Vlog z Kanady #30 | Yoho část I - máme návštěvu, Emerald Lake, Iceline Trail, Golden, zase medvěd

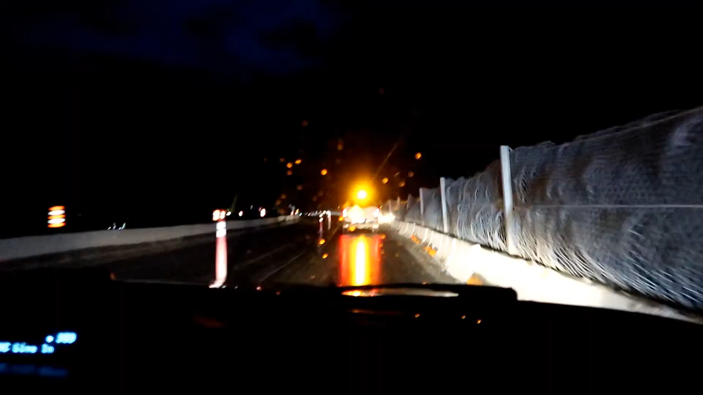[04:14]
Blížíme se zpátky na obytování a máme to i takhle s eskortou. Jedeme tady stavbou, takže to je docela adrenalin. Hlásím se vám další den, máme středu.